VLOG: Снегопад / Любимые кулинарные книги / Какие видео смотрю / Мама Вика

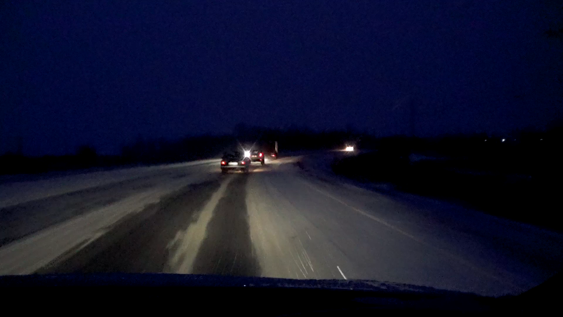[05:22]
Сейчас было открытое пространство прямо на трассе, и там прям такой, как вихрь. Опасно, опасно все едут. По трассе все едут сколько? 60? 70 по трассе едут.